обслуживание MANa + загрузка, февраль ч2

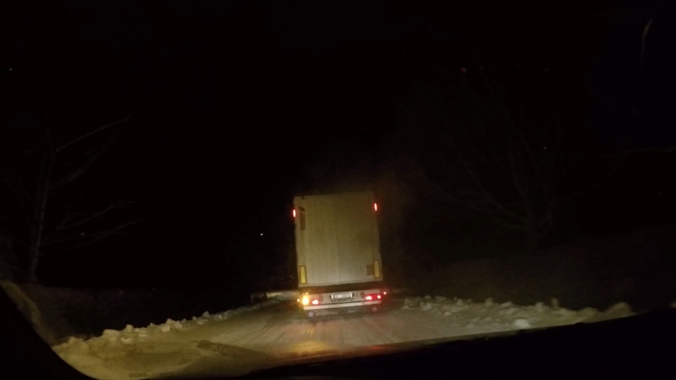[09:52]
Ну, когда много веса в прицепе, и когда всякие там углы, вот, когда дорога неровная. Вот, поехал.